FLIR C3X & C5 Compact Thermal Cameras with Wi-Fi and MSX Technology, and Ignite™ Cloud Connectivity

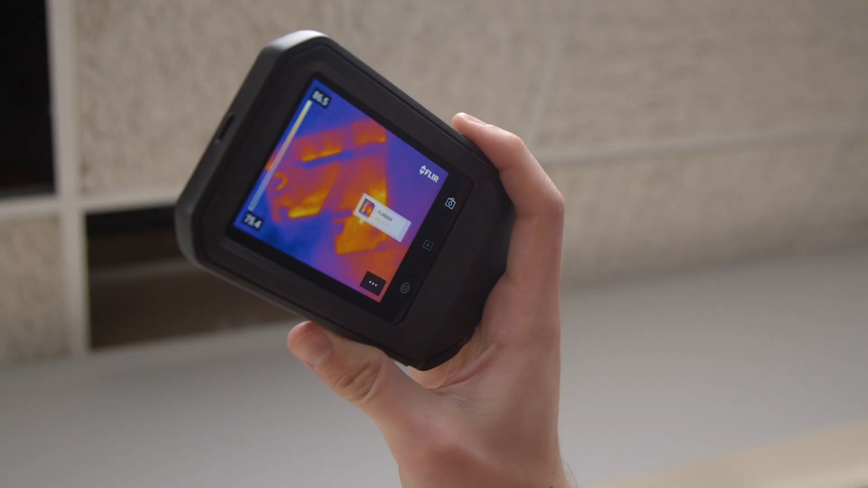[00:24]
details to thermal images in real time for greater clarity.
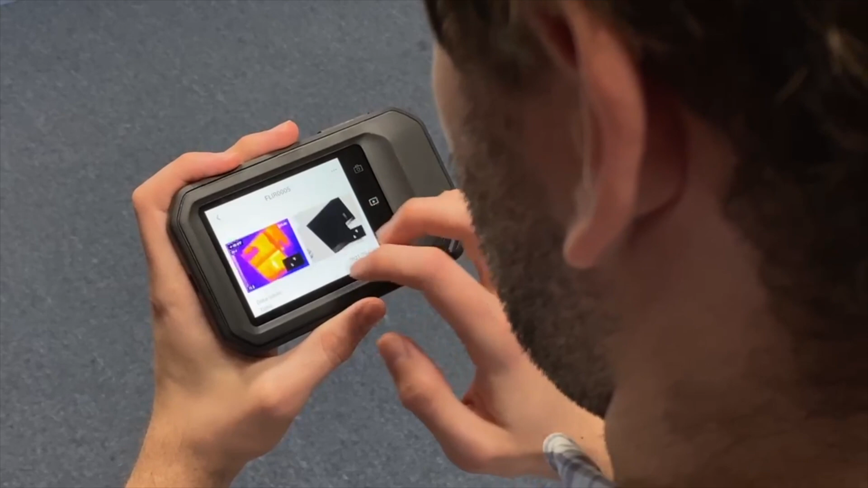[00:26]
Auto adjust level and span in areas of interest with one touch. Upload directly to FLIR at night to conveniently store, organize, and backup images.
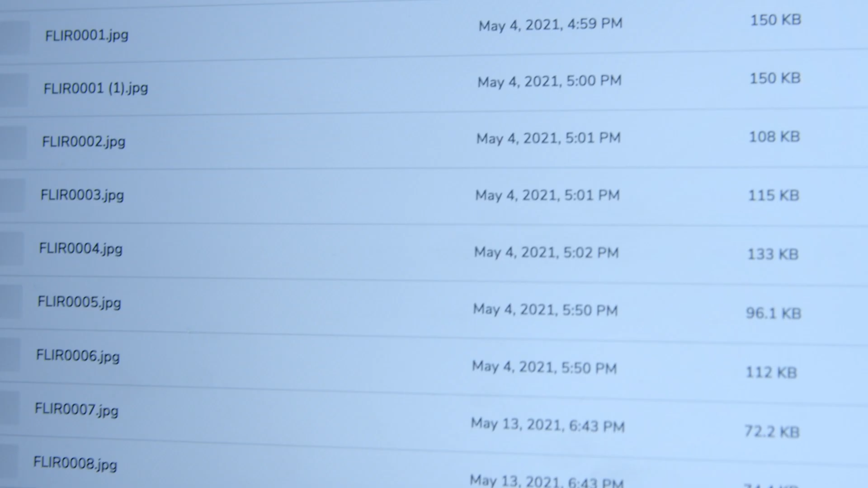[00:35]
Identify and describe potential issues by adding annotations to images.
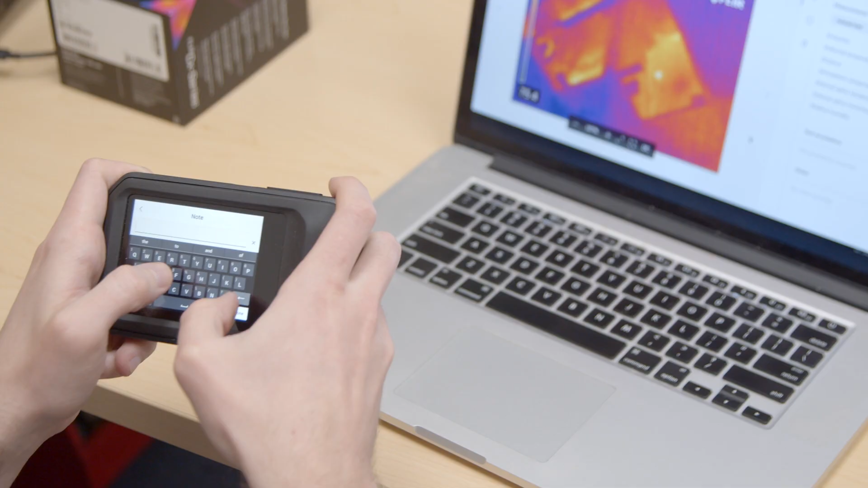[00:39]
Share findings easily and securely by sending password protected links via email.
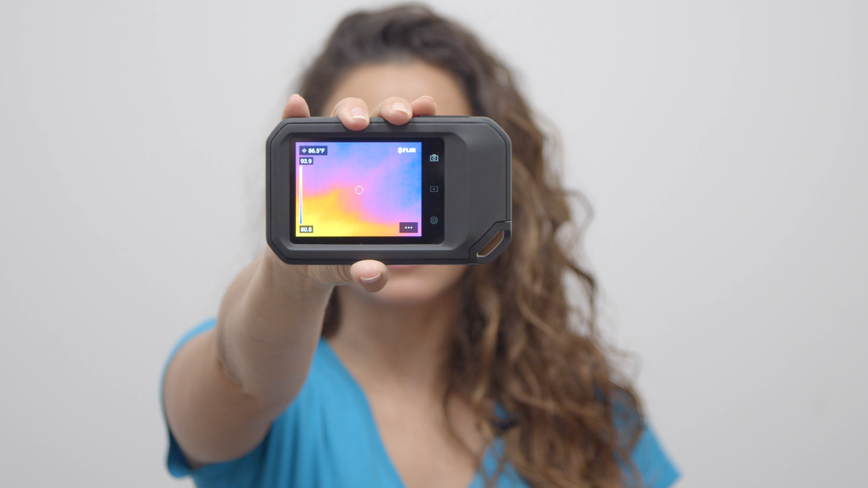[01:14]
while the C5 has a 160x120 IR sensor.